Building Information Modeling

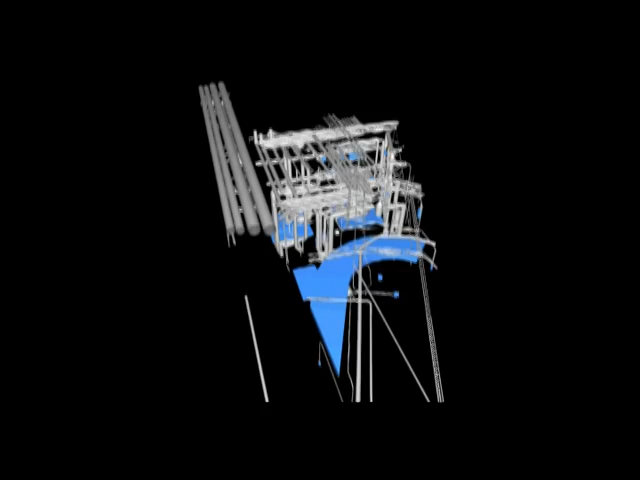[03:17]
This is just a higher level of accuracy than the rest of the structure because it was a mission-critical structure.
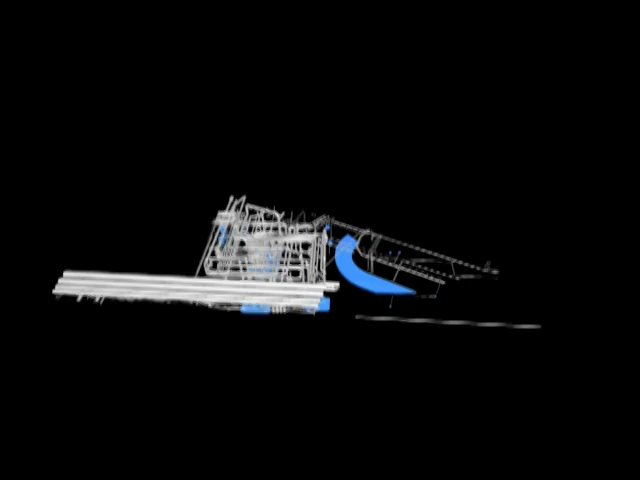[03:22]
What you can also do is you can also take this one step further, and you can actually insert what they call isometrics,
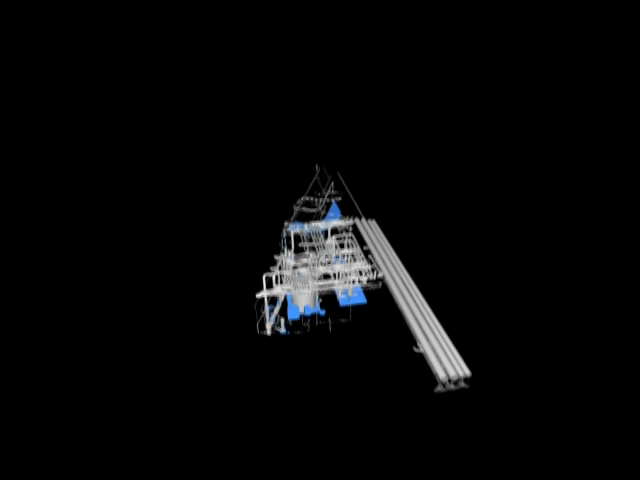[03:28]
which are CAD models already modeled by the manufacturer,
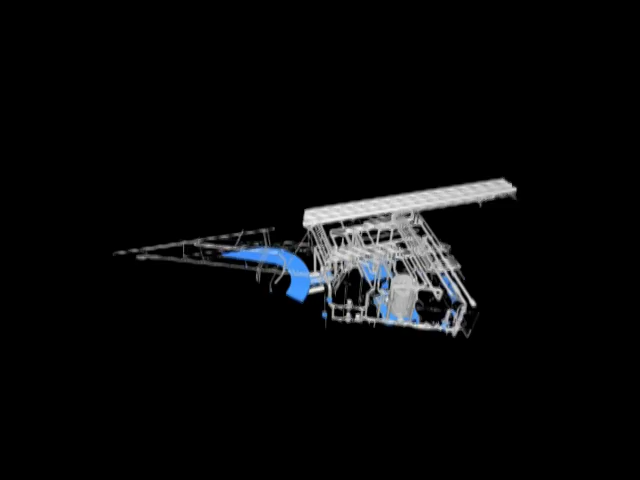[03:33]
which are accurate representations of the actual piece of equipment down to the thread on a nut and bolt.
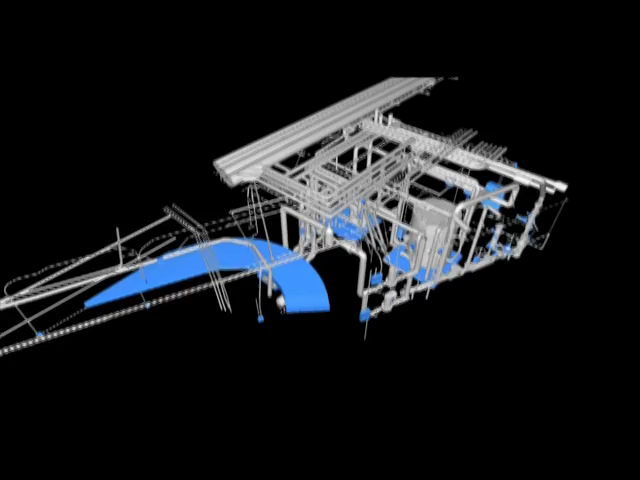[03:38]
You can put that in there if you want, but many times some people view it as overkill.
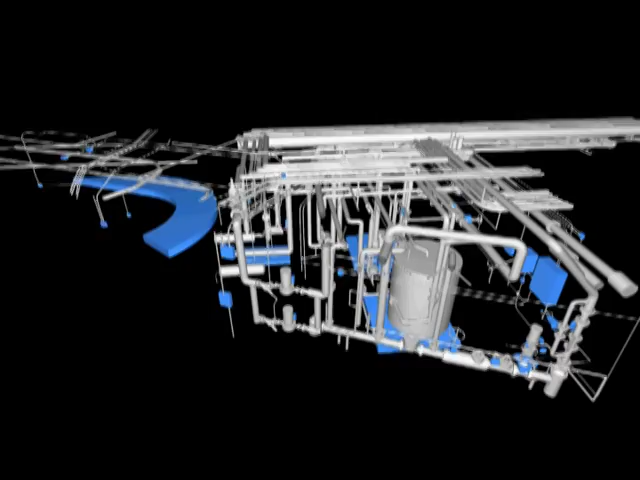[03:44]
In this case, the geometric primitives were very accurate,
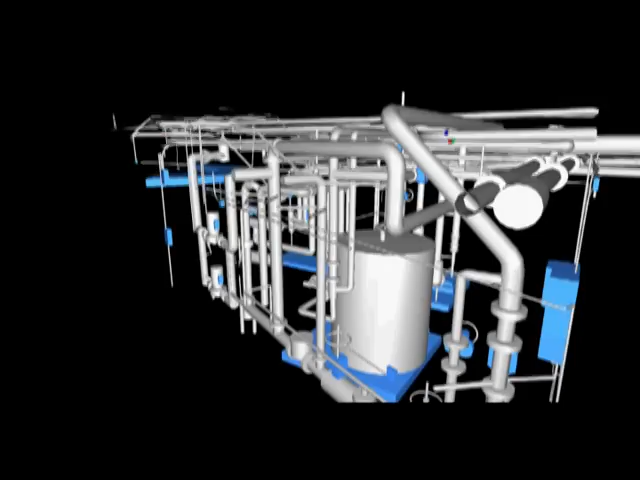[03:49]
and they were able to identify the key structures and how to figure out the trajectory of various items like conduit work or sprinkler systems,